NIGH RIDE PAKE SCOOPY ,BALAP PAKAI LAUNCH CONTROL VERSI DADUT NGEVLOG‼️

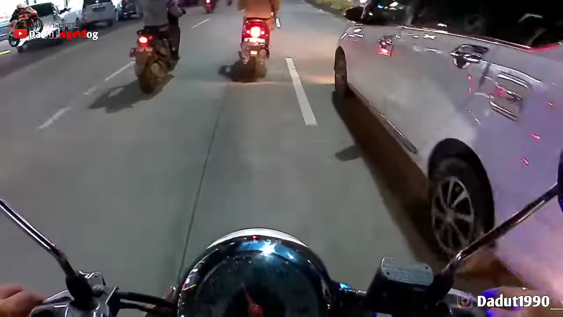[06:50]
Anjay, ayo. Aduh, jalannya habis. Jalannya mau habis, guys. Dia belok apa lurus? Kalau lurus gua kejar dulu. Kejar dulu. Gua mau ngejar dulu ini. Balap Scoopy, ayo balap. Harus kena ini Scoopy. Harus gua kejar sampai kena. Kejar dulu. Kenceng juga itu Scoopy. Gak mau kalah gua.
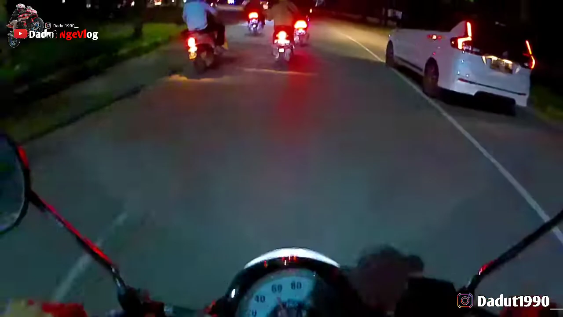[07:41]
Ini padahal gua dalam posisi boncengan ya, nggak sendirian ya. Boncengan aja gue kencengnya begini. Apalagi kalau sendirian guys. Gue harus salip dulu baru udahan. Kalau gue nggak bisa salip, Bukan Scoopy apa namanya, lost control namanya ini. Kalau gue sampai kalah, anjay ya nih.
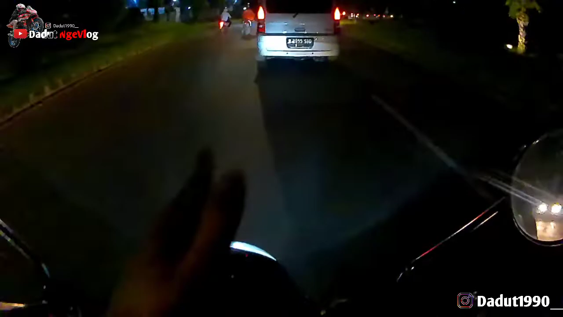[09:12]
Kita harus terabas aja lah, yang penting kita bisa nyalip ya, namanya juga lost control. Kalau misalkan kita nggak terabas, kita nggak bakalan bisa nyalip, kita kalah gitu maksud gua. Aduh, rame sih anjir, rame. Ngejar Scoopy anjir, sama-sama Scoopy lama sama Scoopy baru balap guys, edan.